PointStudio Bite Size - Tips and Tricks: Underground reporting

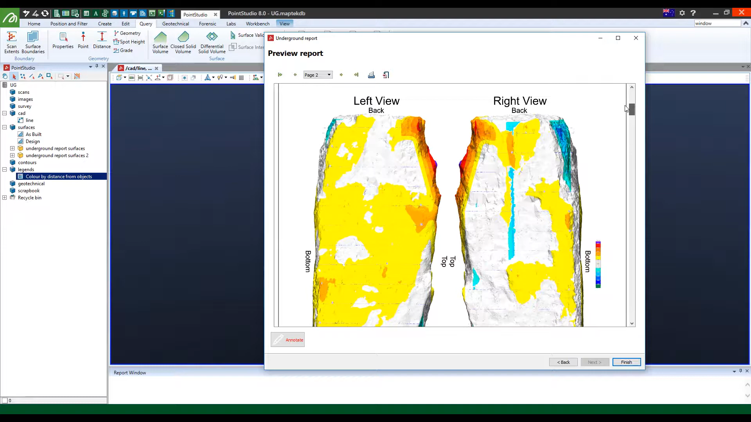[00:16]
Basically what it involves is a couple of scans taken by our new underground SR3 laser scanner just combined
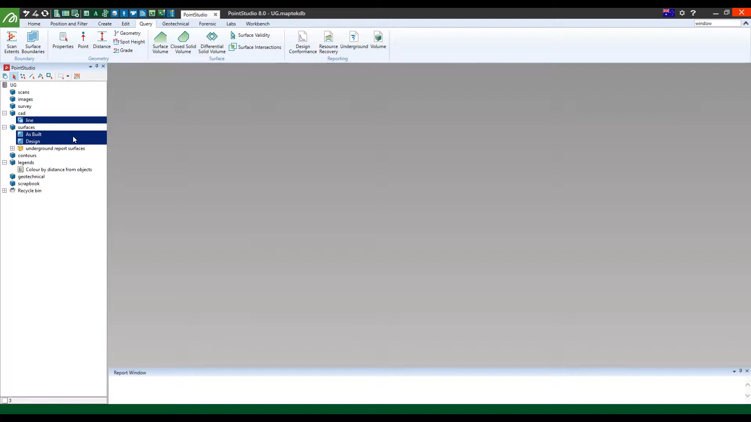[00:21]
into a surface and I'm just going to view those now.
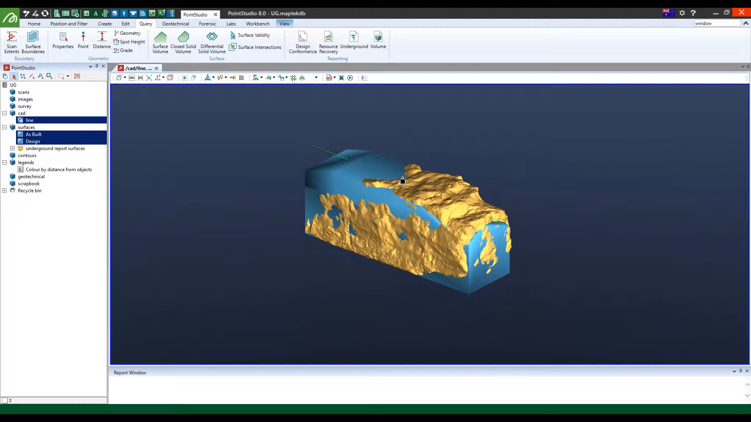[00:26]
In comparison to a design along with a centerline string which I will use just now.
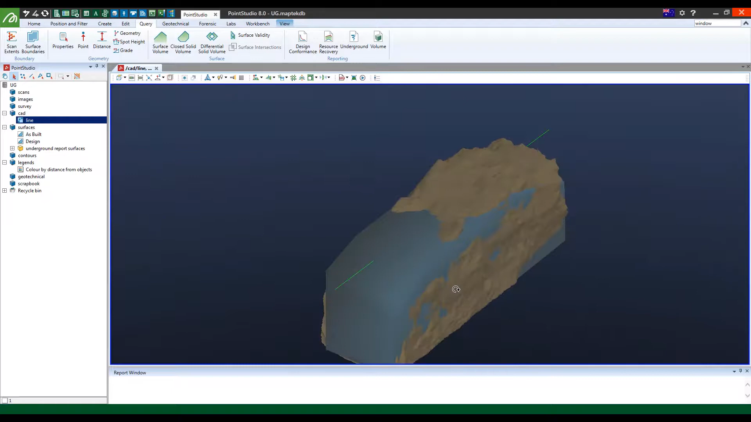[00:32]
Basically what you do is you just get the model and create a complex 3D surface.
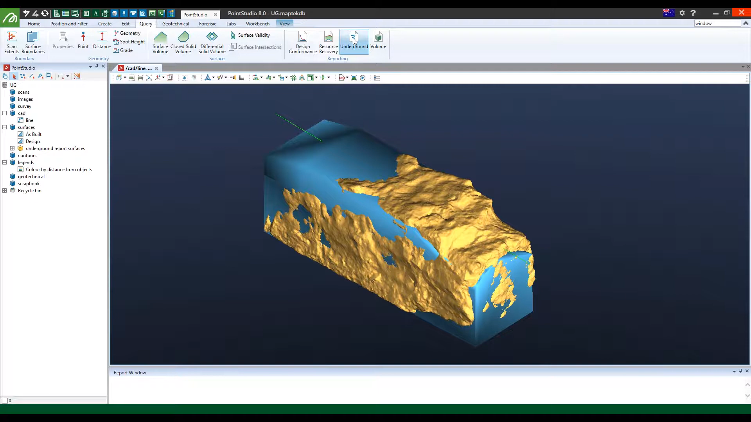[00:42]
From there, go into the underground module and you simply grab the as-built, place it into there.
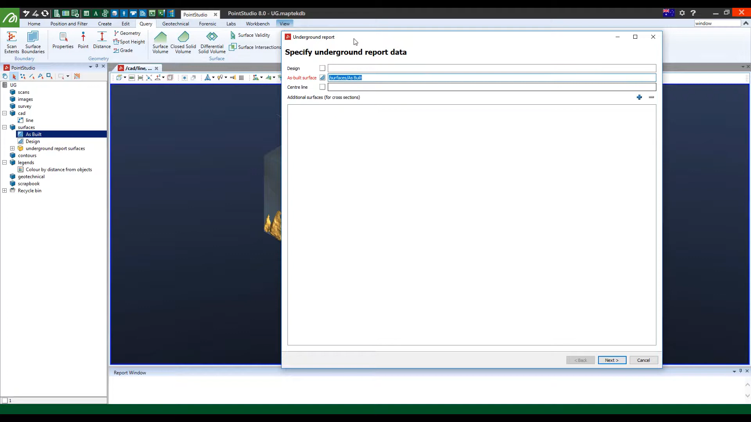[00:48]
That's your actual surface and then the design,
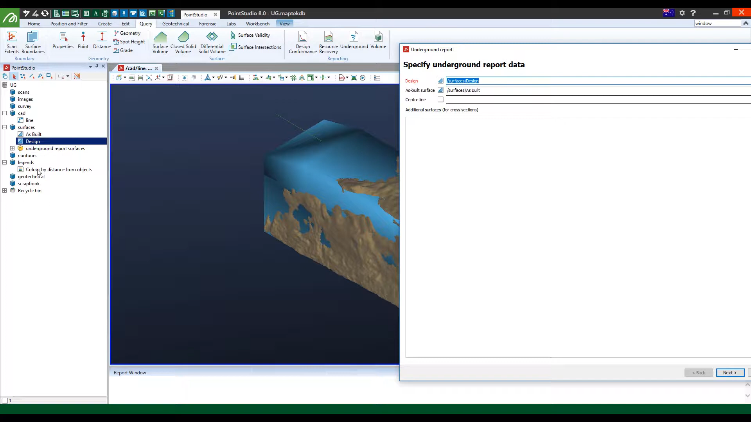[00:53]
place it into the design container and then the CAD, place it into there. Once done, you just say next and a little window pops up and you will be able to edit and customize your report.
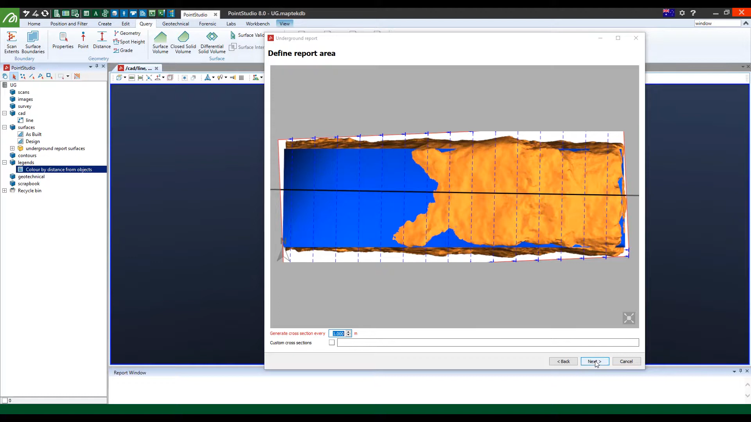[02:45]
Once you're happy with that, you can actually bring in customized cross sections and you say next. This usually takes about a minute or two.
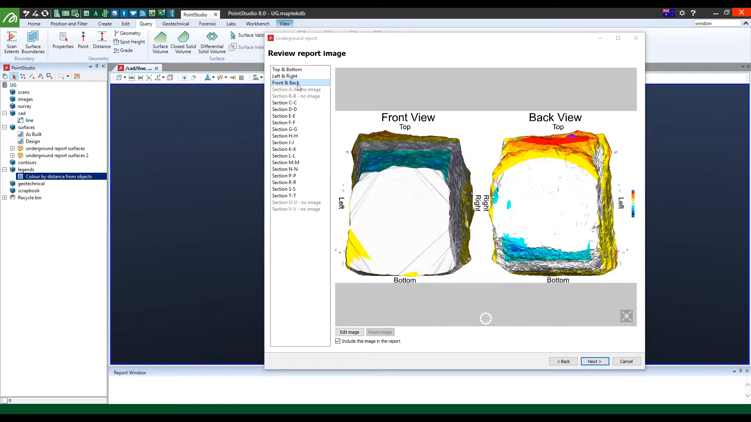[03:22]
So in this case, it's showing you the top and bottom views in terms of what's overbrake and underbrake. The left and right, as well as the front and back. It also starts going through the sections of what you will expect to see in the report.
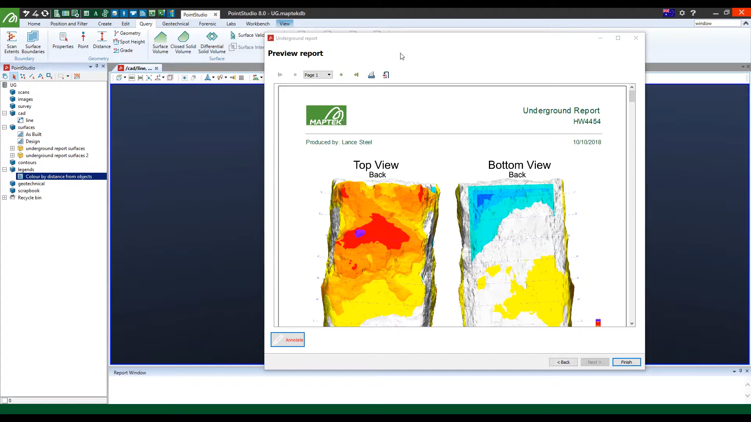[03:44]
So with this panel, you can actually see what your PDF is going to look like at the end.
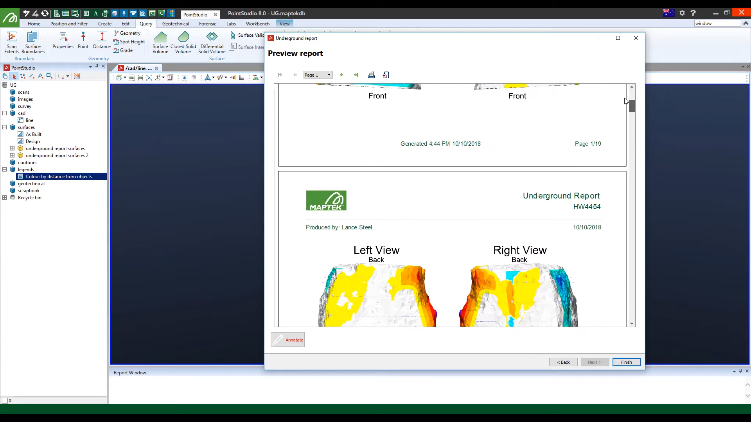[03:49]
So what you'll notice is actually the top and bottom view, the front and back view, as well as your side views.
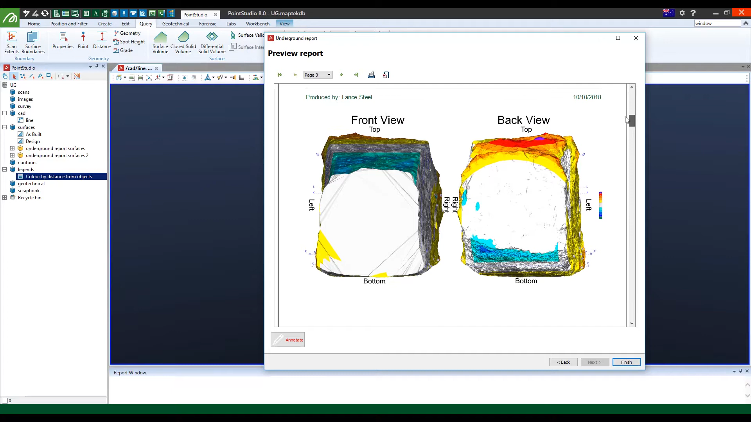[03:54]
It will also show you each cross section according to the section plans shown in your introductory page.
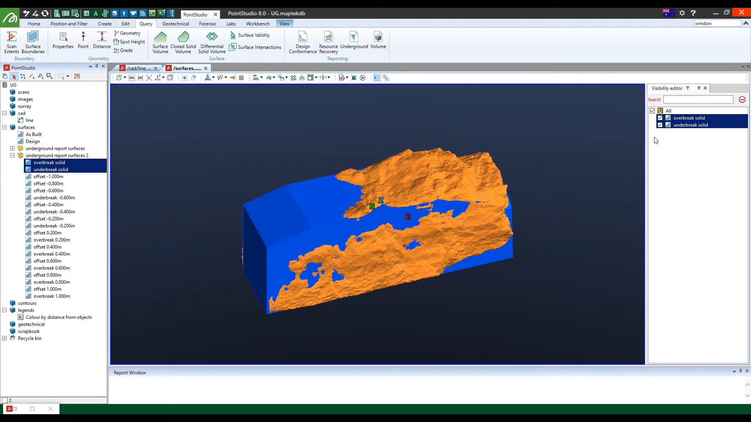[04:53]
So for example, it's shown the overbrake solid and I can right click and go query and select the solid volume.